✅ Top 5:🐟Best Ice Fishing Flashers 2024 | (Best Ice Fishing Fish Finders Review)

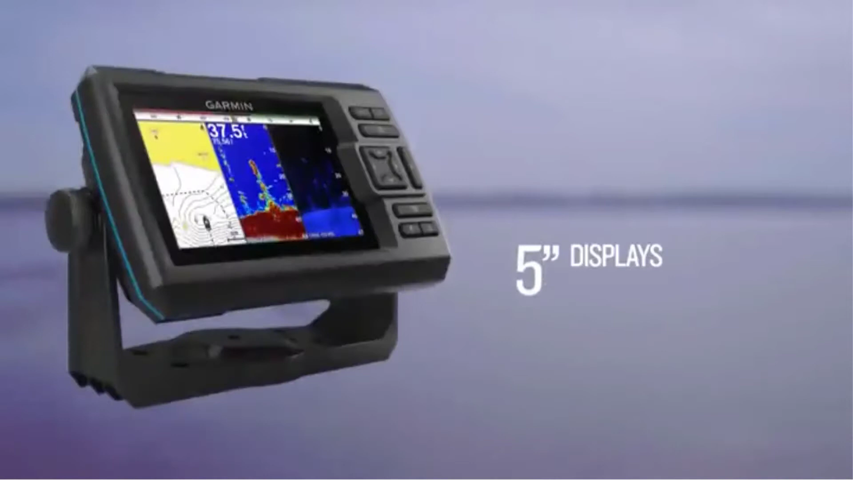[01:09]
irrespective of your place in the water plus the gps
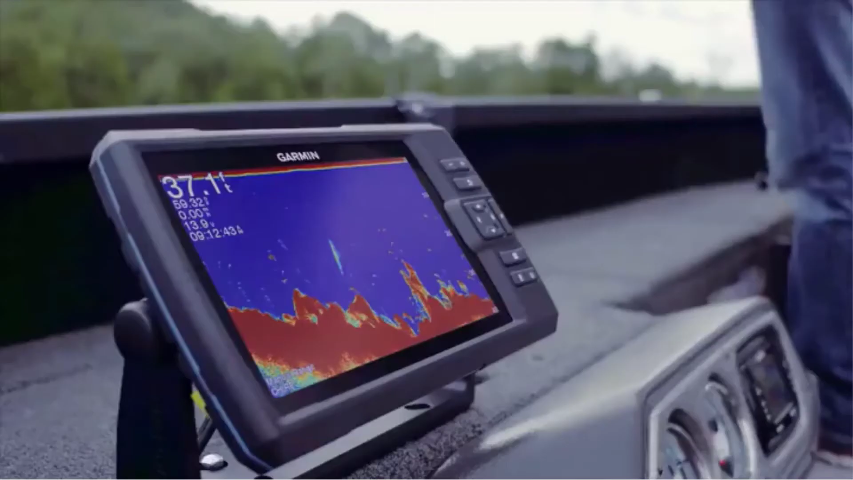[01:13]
On screen: depth 37.1 ft
also allows users to
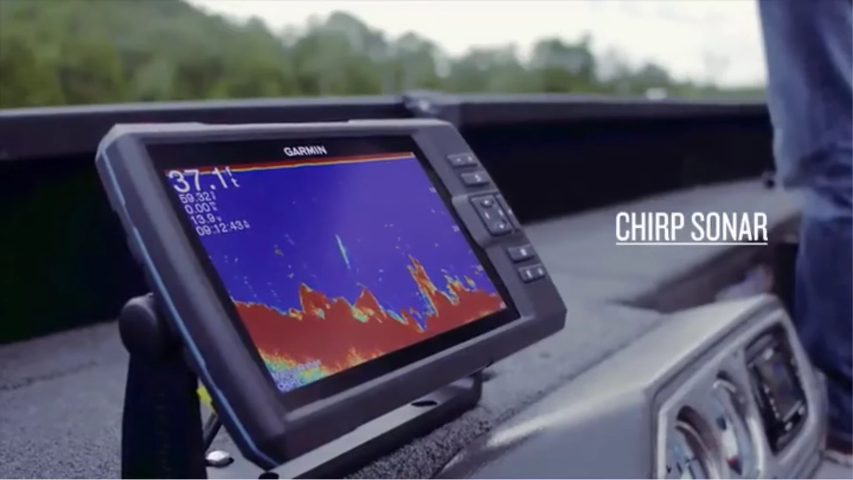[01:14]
mark waypoints for different locations so you can return to the same spot later without getting lost plus the
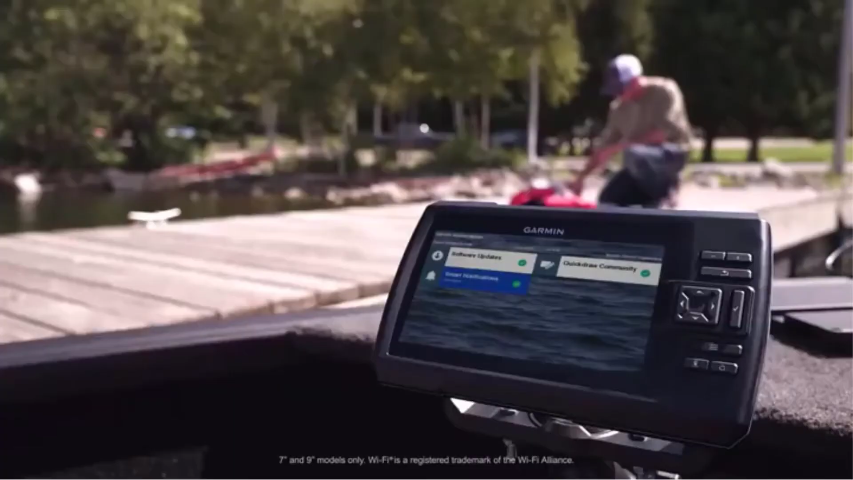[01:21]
unit is made to be readable in any type of weather you find yourself along with
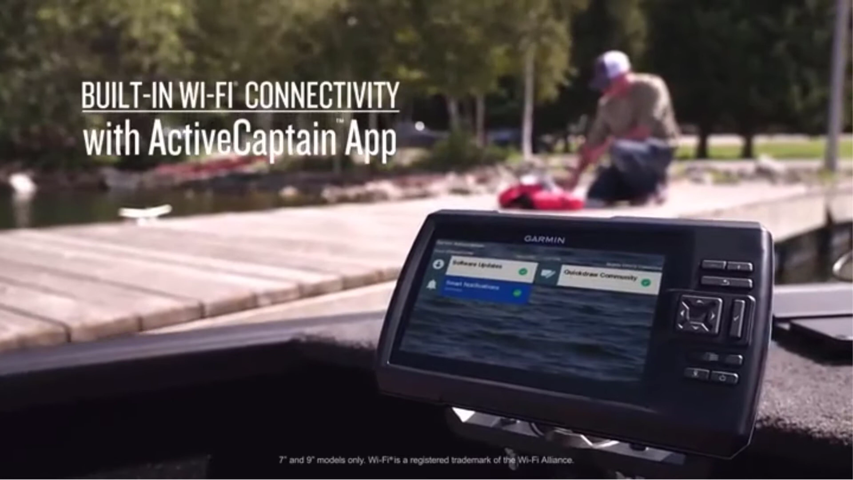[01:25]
a large screen that will give you a crystal clear view of the depths however as far as
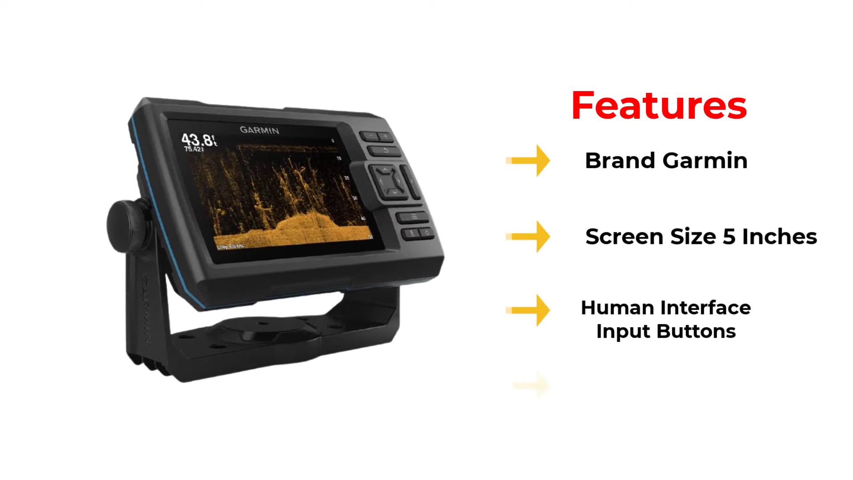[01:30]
performance goes this unit can give you a bit of trouble in sub-zero temperatures and fishing conditions on the other hand
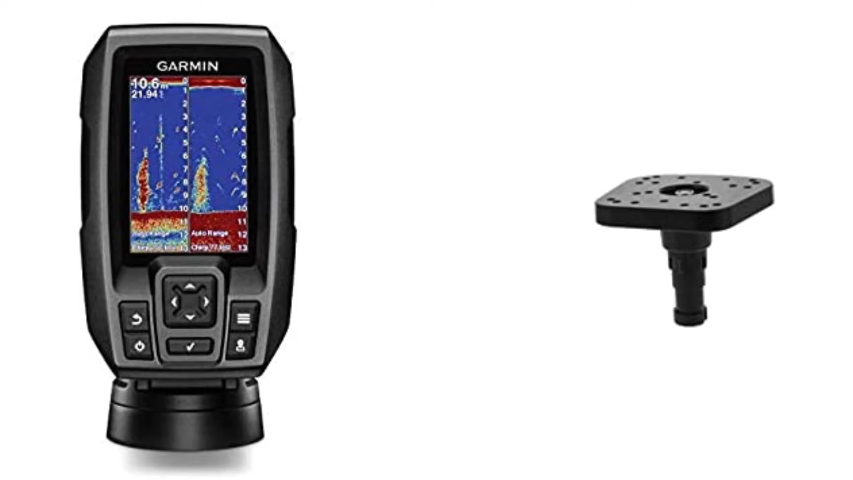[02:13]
up your alley introducing the garmin striker for a durable and portable device that can be easily carried out on the ice when moving from hole to hole surveying for fish the garmin
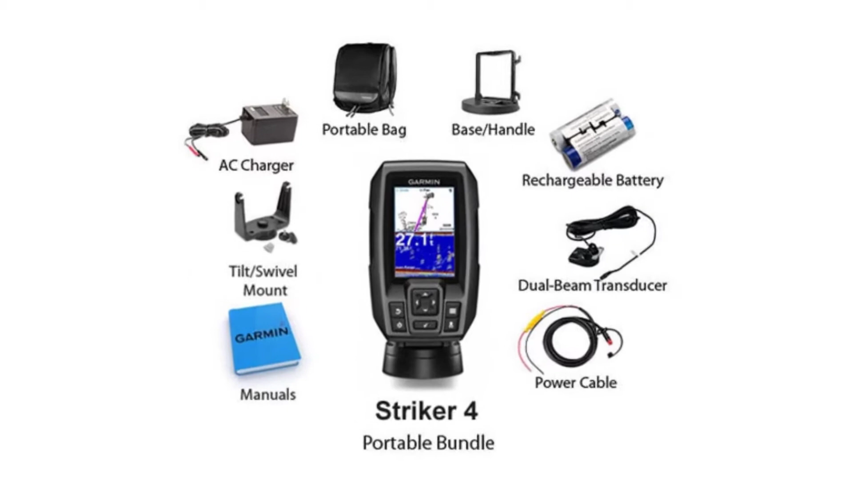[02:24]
striker for ice fishing flasher features a high-end chirp sonar transducer which allows
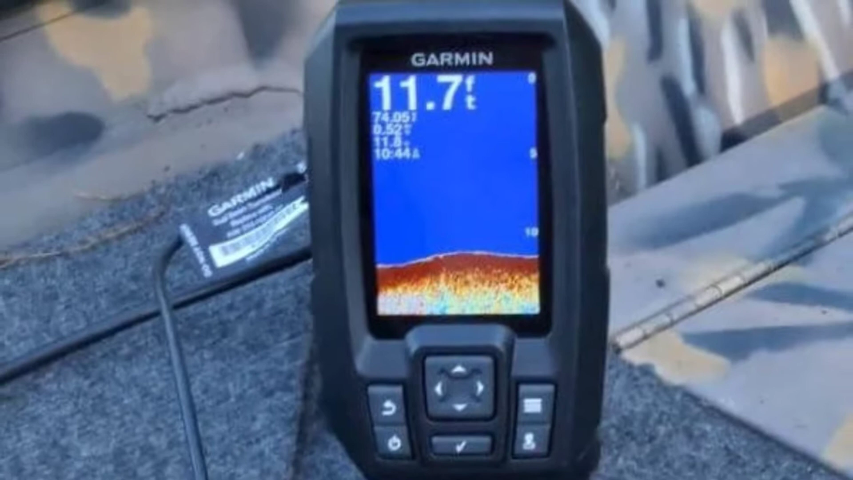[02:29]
On screen: depth 11.7 ft
ice fishers to get more information against an average ice fishing flasher
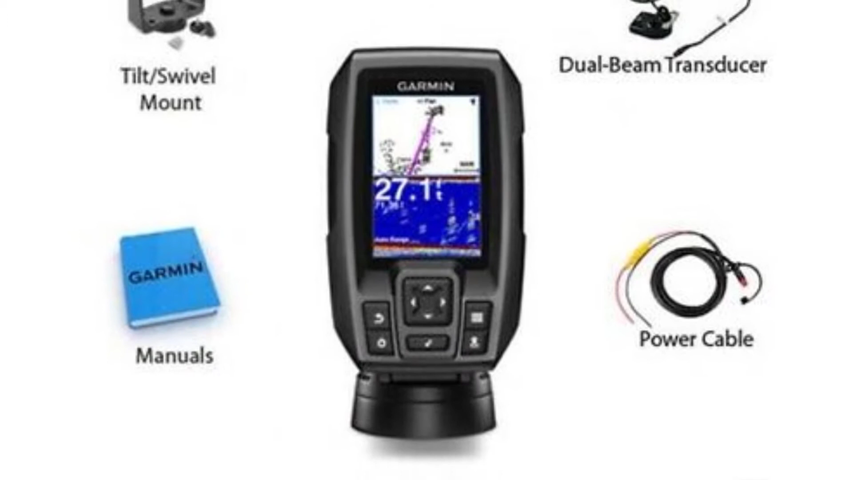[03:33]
most similar gadgets and it still gets the job done thus if you are a little tight
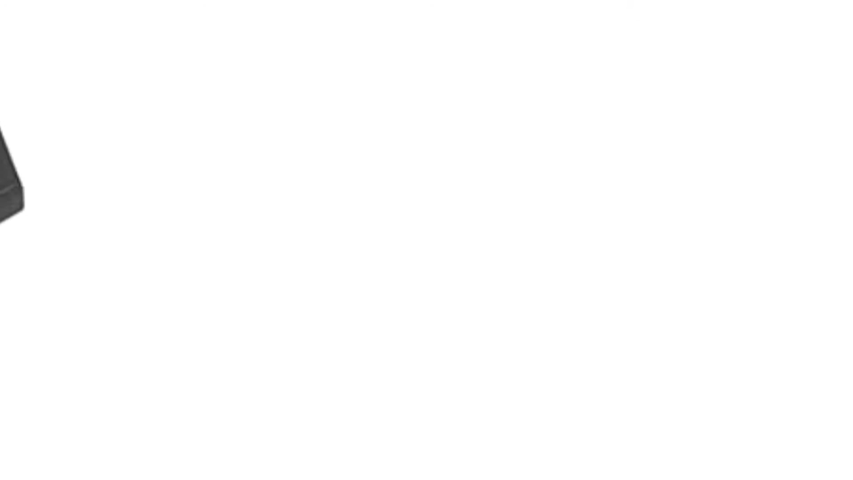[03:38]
on budget we highly recommend getting this unit the striker 4 has a compact design unlike many other ice fish finders
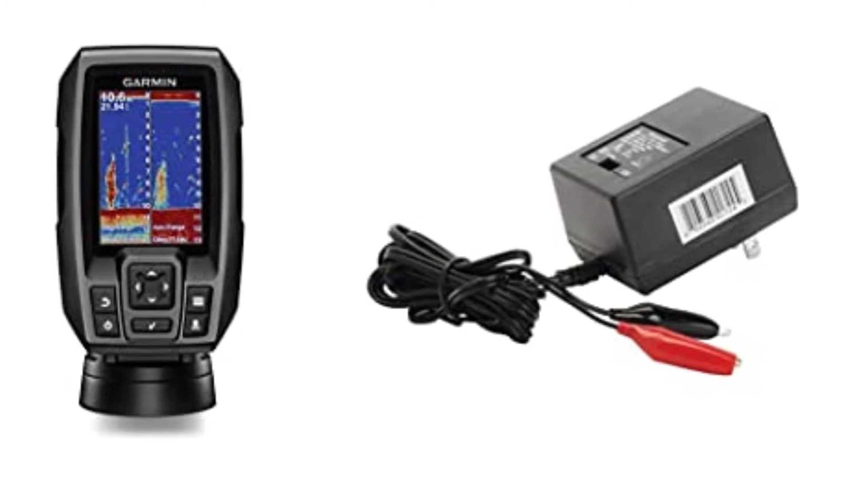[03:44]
it has a big screen which is available in 3.5 5 and 7 inches at the bottom
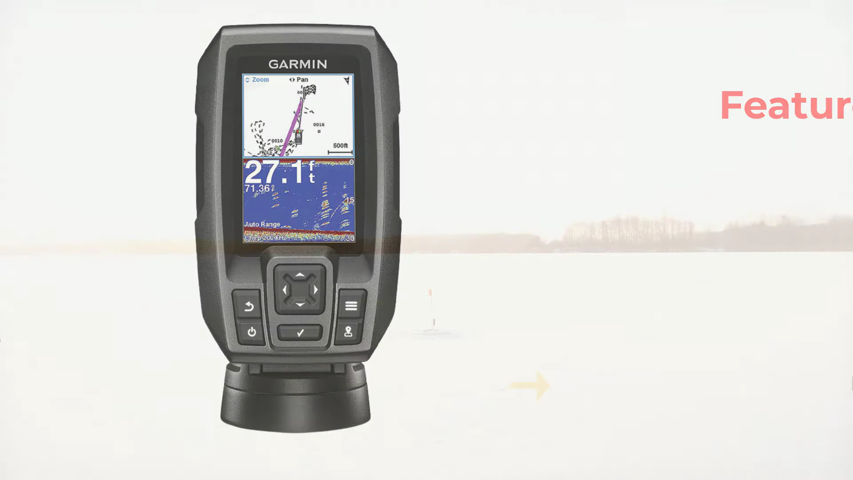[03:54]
On screen: depth 27.1 ft
of the device you will find six buttons which you can use to control the unit the display has a dual screen
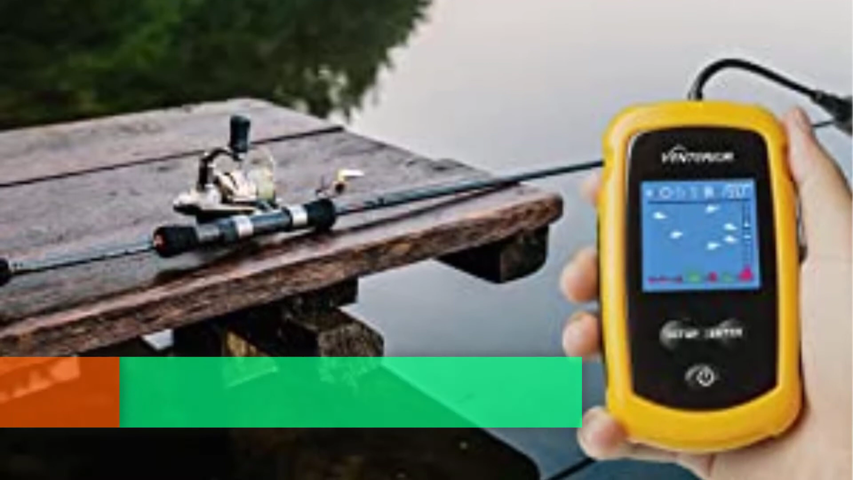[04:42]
be your best friend if you are looking for a cheap fish finder this unit retails for less than 50 bucks thus we recommend this unit to those anglers who wish to purchase an ice
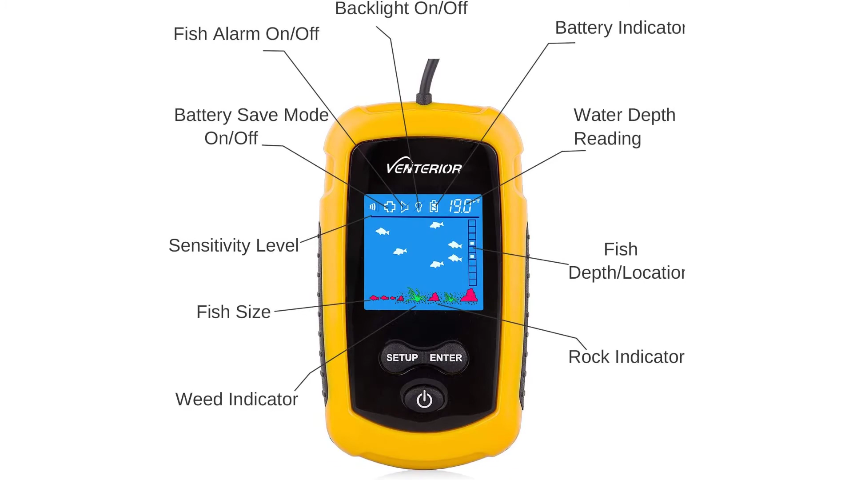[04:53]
fishing fish finder without breaking the bank the screen is very small less than
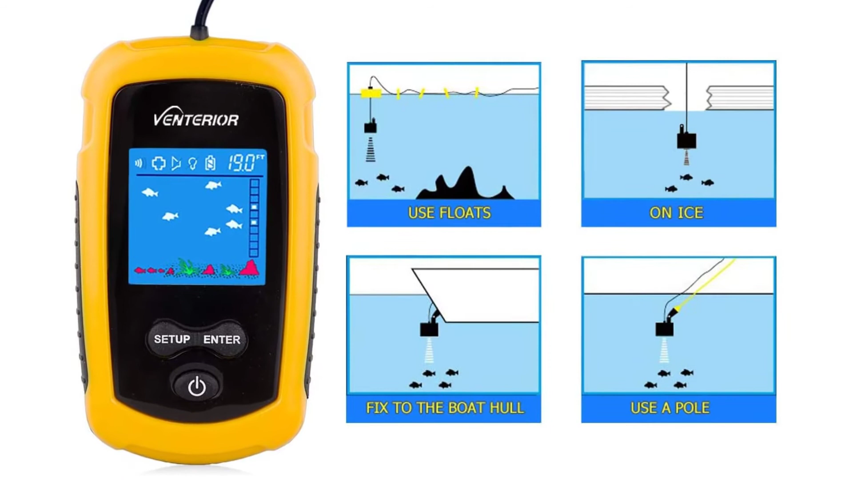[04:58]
On screen: depth 19.0 ft
four inches but it is something to expect given the size and price of the device